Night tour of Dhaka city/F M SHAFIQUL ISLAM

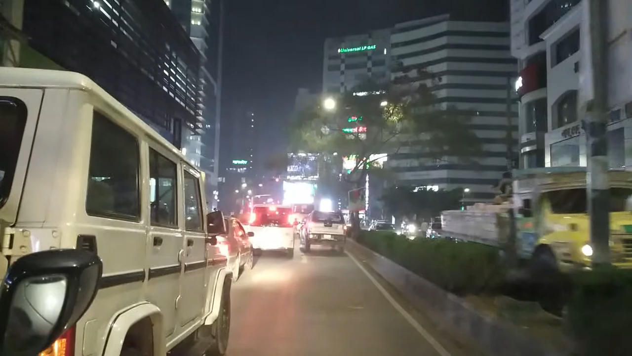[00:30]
তবে আমি যে আপনাদের সাথে আসি এটাই হচ্ছে সবচেয়ে বড় ব্যাপার। তাহলে বন্ধুরা ভিডিওটি দেখতে থাকুন, আমি এই মুহূর্তে আসি জ্যামে।
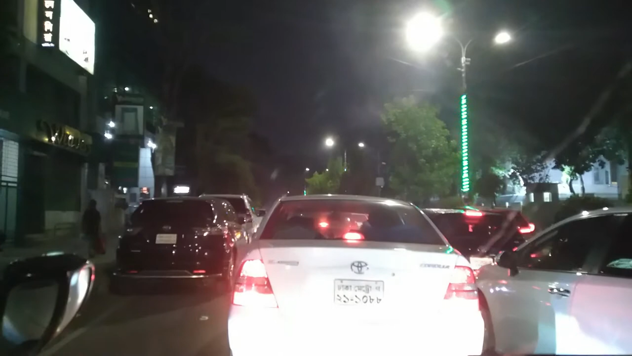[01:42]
তো ঢাকা শহর মানেই তো বুঝতে পারছেন যে যানজট, চেকপোস্টে আসি।
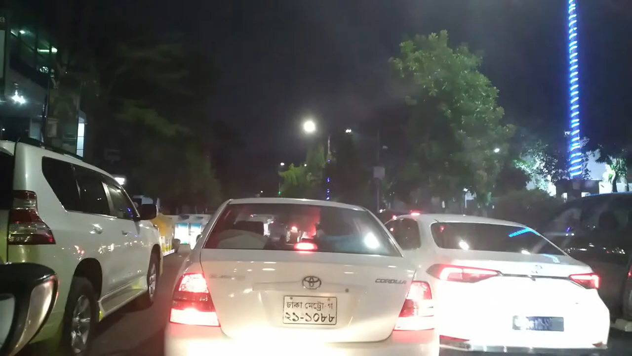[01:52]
তো এই মুহূর্তে ঠিক আমরা আসি কোথায়, গুলশান 2 এর চেকপোস্ট, গুলশান 2 এর চেকপোস্টে।
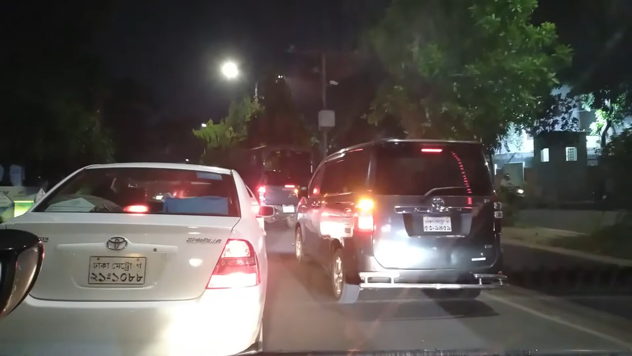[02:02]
তাহলে বন্ধুরা চলুন দেখি রাতের ঢাকা শহর কি থাকছে আমাদের সাথে। কিছুই থাকছে না, জাস্ট আপনাদের ভালো লাগা,